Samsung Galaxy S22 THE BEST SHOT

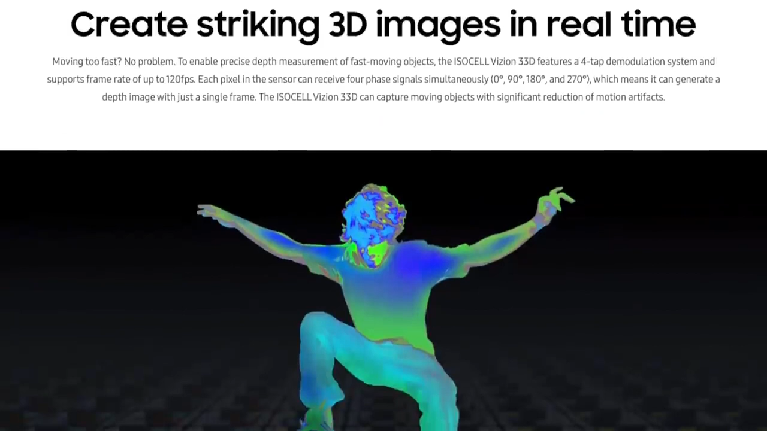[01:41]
The ISO cell vision 3 3d sensor which is very similar to Apple's lidar sensor is supposed to make the autofocus faster especially in low light conditions and has the AR VR capabilities and improve the bokeh with the portrait mode and even the portrait video mode.